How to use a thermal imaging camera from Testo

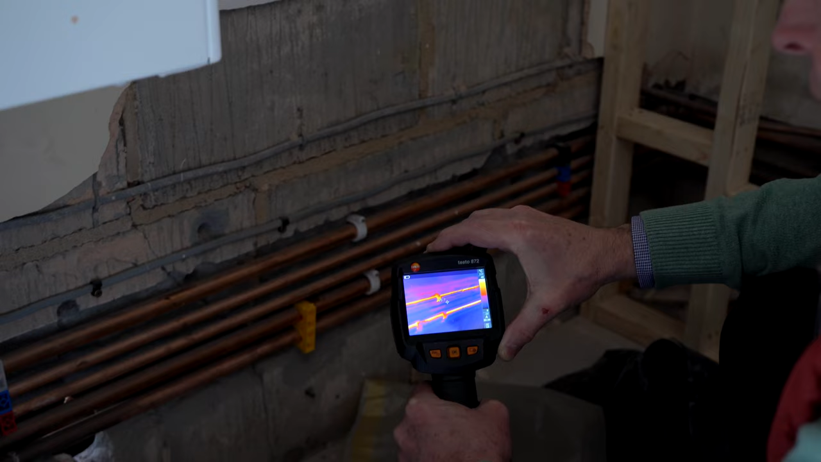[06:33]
So where we would use the camera more is just to give us a guide as to which are the hotter pipes, which are the colder pipes. To get accurate temperature measurement, particularly on copper pipework, can be problematic with both thermal imaging cameras and infrared thermometers. So just something to bear in mind. So here we've got an interesting application. We've got the entrance to the building here. We know there's some pipework possibly behind this wall.
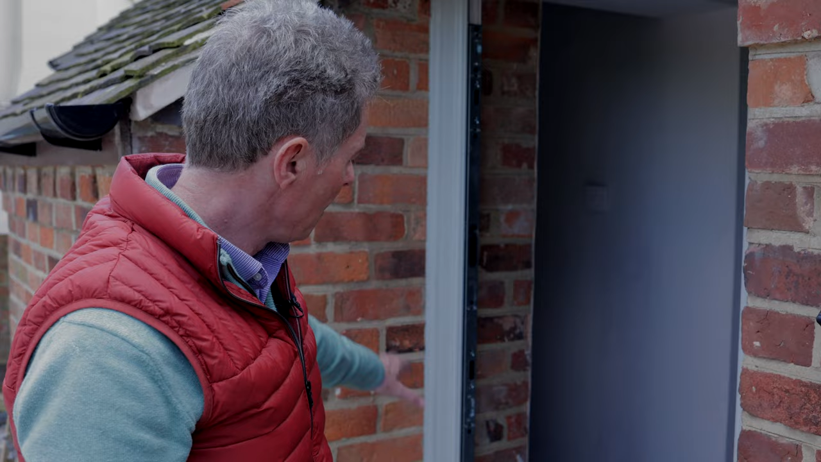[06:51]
If you didn't have a thermal imaging camera, again, how are you going to know where the pipework has been run from here around to the boiler? So we've taken the test of the camera.
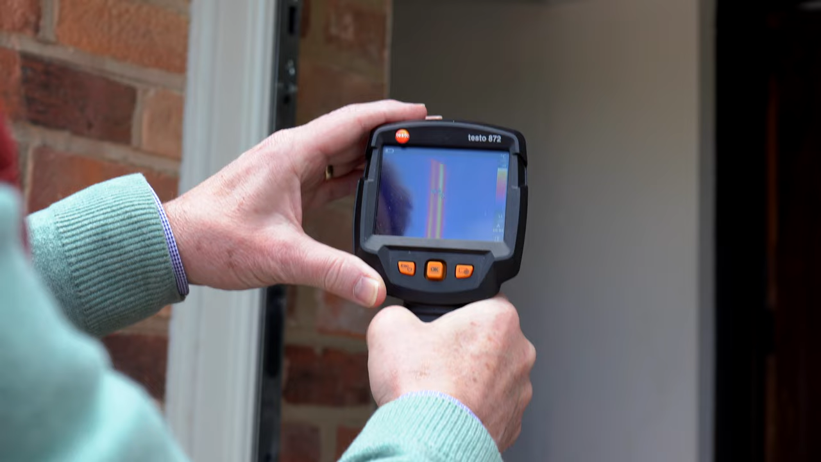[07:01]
Very simply, you can see here, looking straight away, we can see there's pipework, two runs coming down here as she gets to the bottom and then is branching off here to the left.